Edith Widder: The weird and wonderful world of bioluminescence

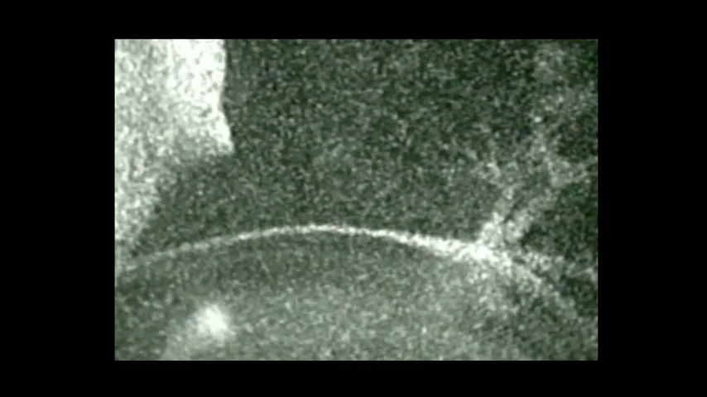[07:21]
changing color as it goes from green to blue.
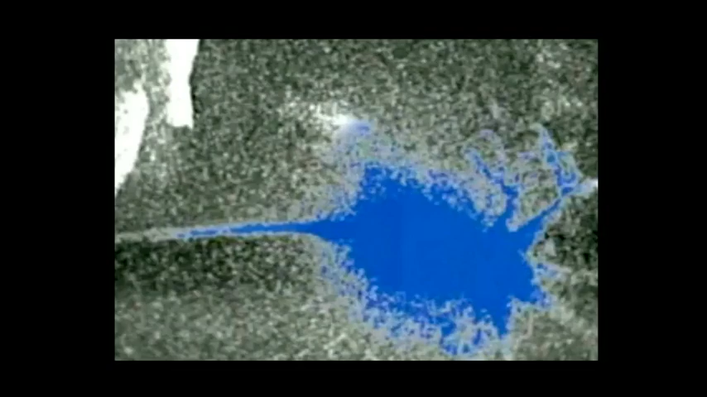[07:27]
Colorization and sound effects added for your viewing pleasure.
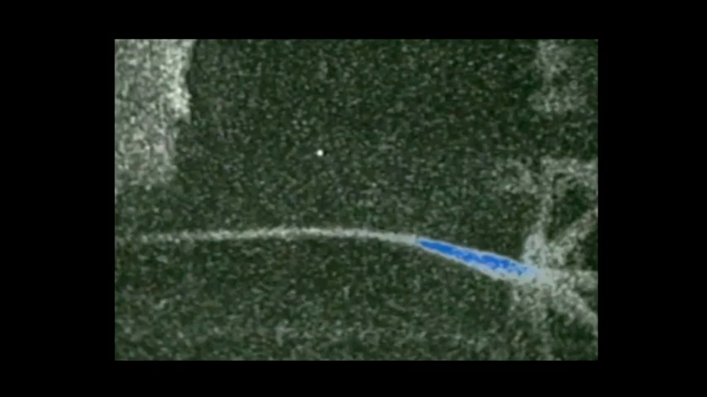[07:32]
But we have no idea why it does that. Here's another one. This is also a C-pen.
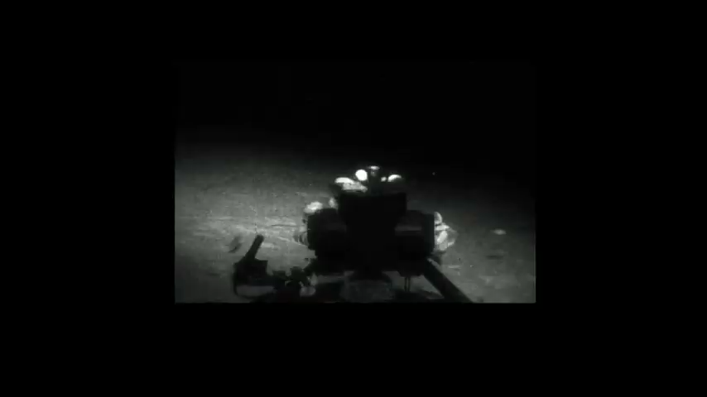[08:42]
So, the camera's black and white. It's not high resolution. And what you're seeing here is a bait box with a bunch of, like, the cockroaches of the ocean. There are isopods all over it.
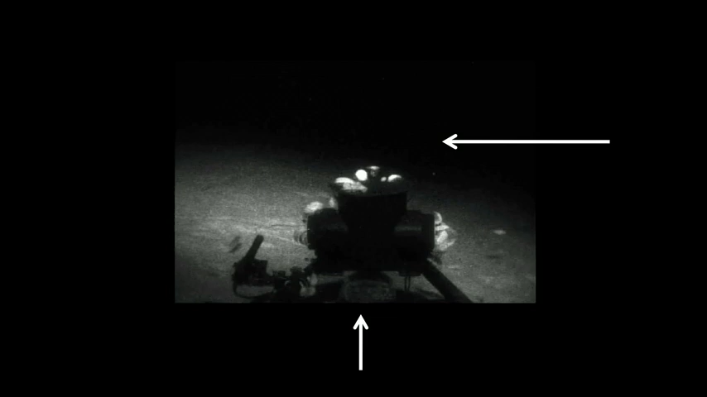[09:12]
We're talking to something. It looks like a little string of pearls, basically.
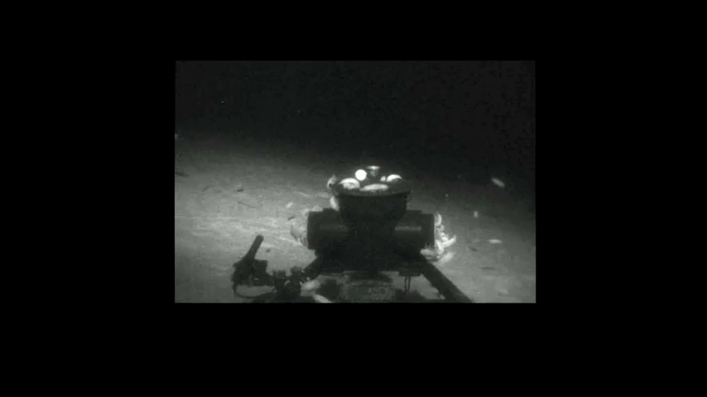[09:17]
In fact, three strings of pearls. This was very consistent.
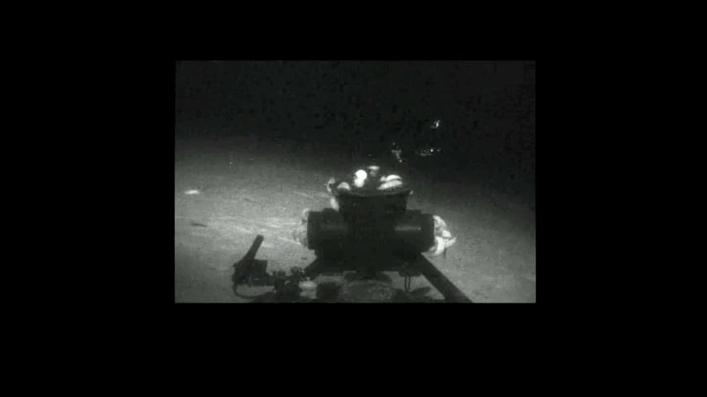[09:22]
This is in the Bahamas at about 2,000 feet. We basically have a chat room going on here. Because once it gets started, everybody's talking.
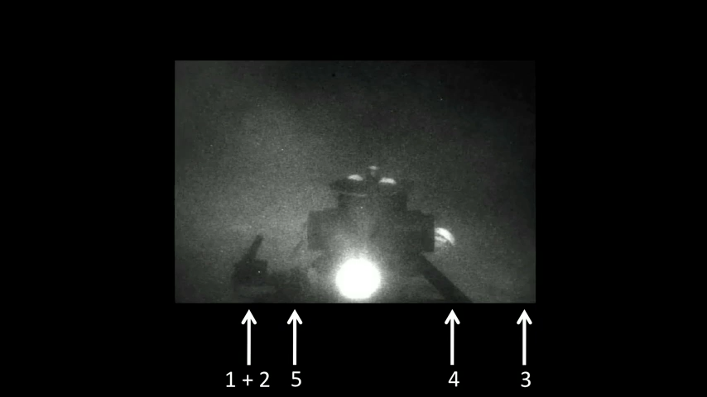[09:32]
And I think this is actually a shrimp that's releasing its bioluminescent chemicals into the water. But the cool thing is we're talking to it.
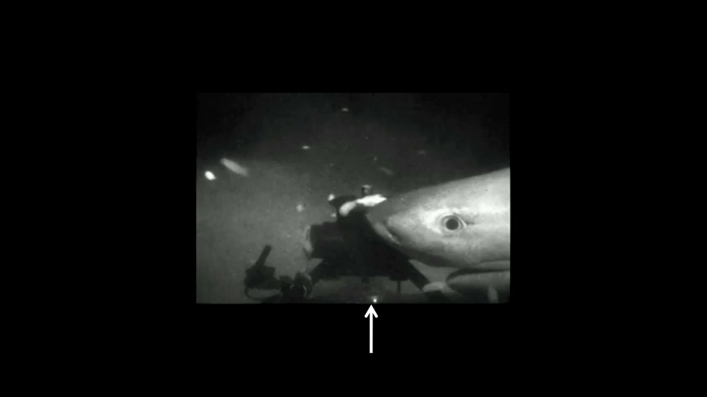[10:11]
And I can't claim for sure that the optical source brought it in because there's bait right there.
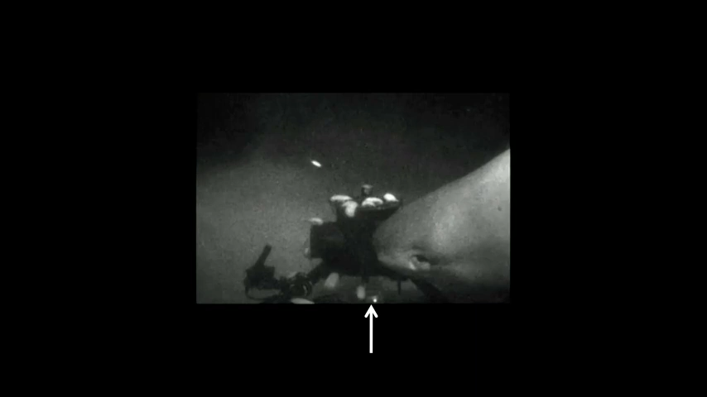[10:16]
But if it had been following the odor plume, it would have come in from the other direction.
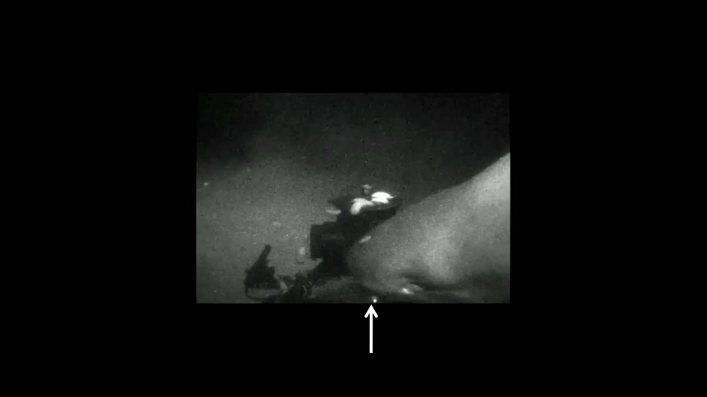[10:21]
And it does actually seem to be trying to eat the electronic jellyfish.
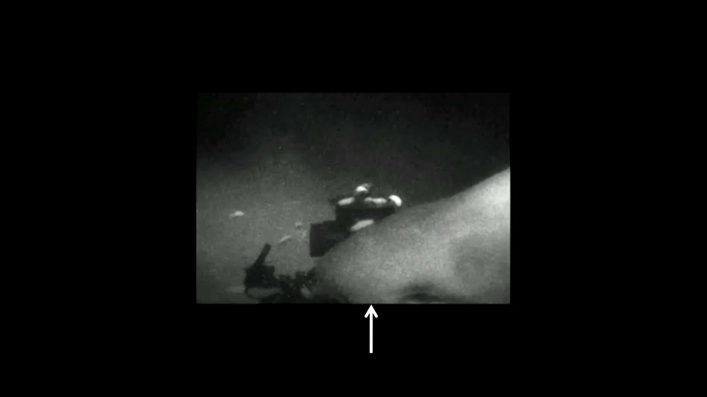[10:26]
That's a 12-foot-long giant six-gill shark. Okay, so this next one is from the webcam. And it's going to be this pinwheel display. And this is a burglar alarm. And that was a Humboldt squid, a juvenile Humboldt squid, about three feet long.
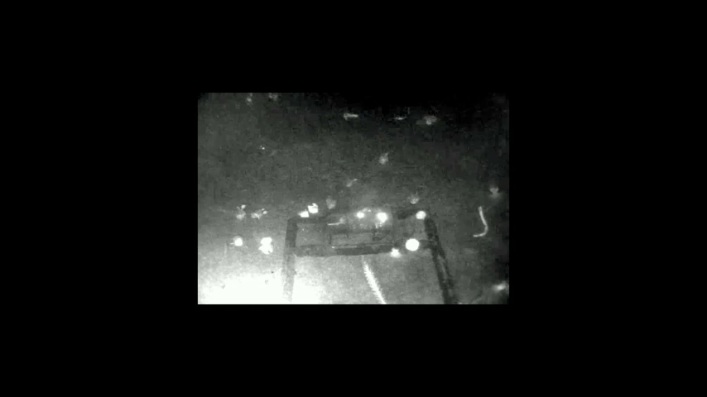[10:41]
This is at 3,000 feet in Monterey Canyon. But if it's a burglar alarm, you wouldn't expect it to attack the jellyfish directly. It's supposed to be attacking what's attacking the jellyfish. But we did see a bunch of responses like this. This guy's a little more contemplative.
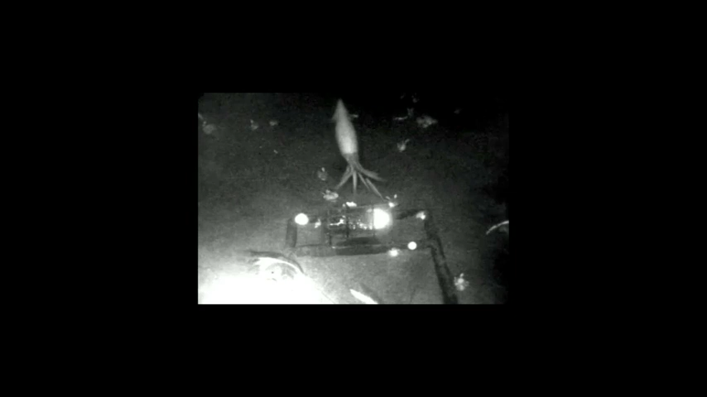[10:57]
Hey, wait a minute. There's supposed to be something else there.
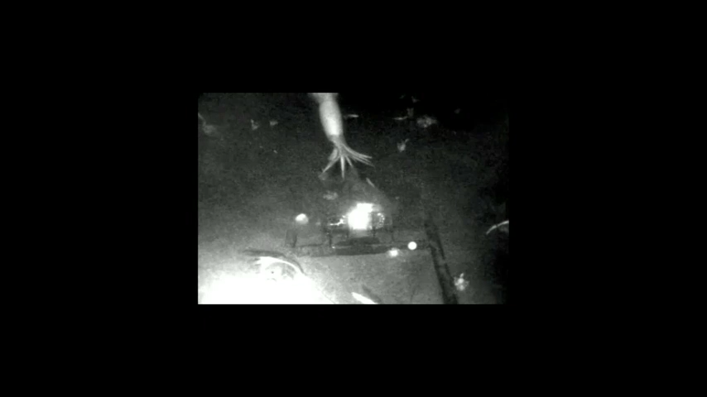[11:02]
He's thinking about it. But he's persistent. He keeps coming back. And then he goes away for a few seconds to think about it some more and thinks, maybe if I come in from a different angle? Nope. So we are starting to get a handle on this, but only just the beginnings.